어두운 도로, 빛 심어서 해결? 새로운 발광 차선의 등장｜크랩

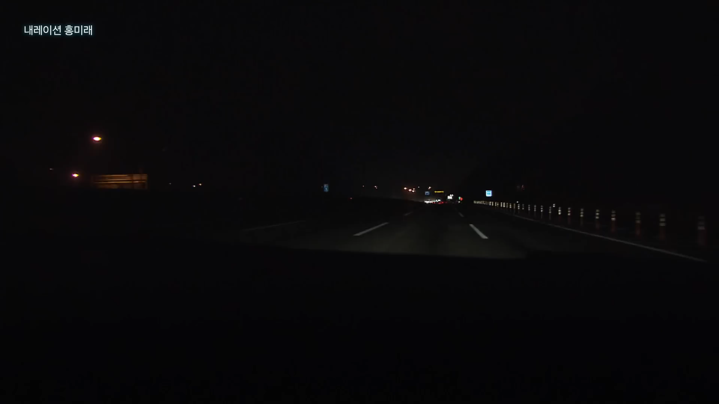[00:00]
어두운 도로에서 혹은 비 오는 날. 다들 잘 보고 계셨나요.
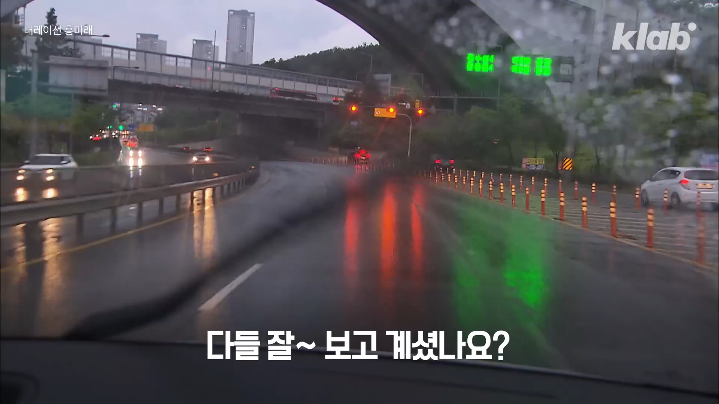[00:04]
언제 어디서나 잘 보여야 하는 차선인데 이렇게 안 보이는 경우 한 번쯤 겪었을 겁니다.
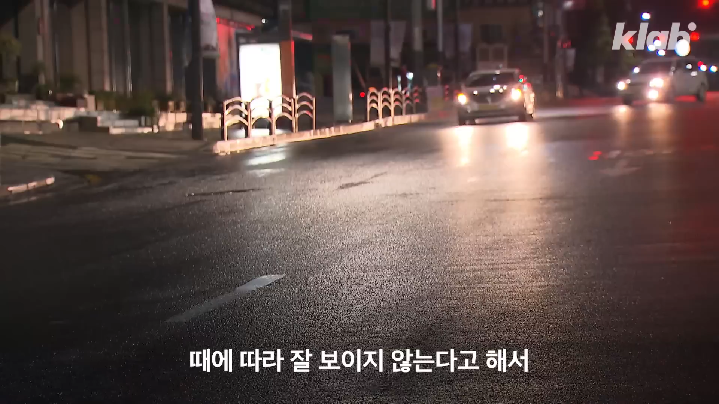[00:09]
때에 따라 잘 보이지 않는다고 해서 스텔스 차선이라는 별칭까지 생겼죠.
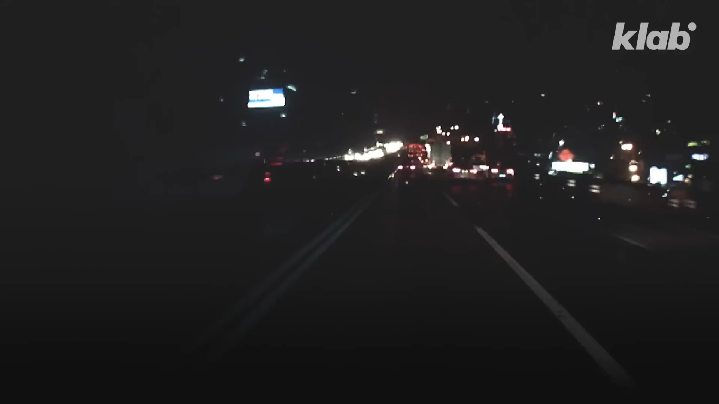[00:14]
언제까지 도로에서 차선 찾아 산만리해야 되나 했는데 어두워도 이렇게 환하게 빛나는 차선.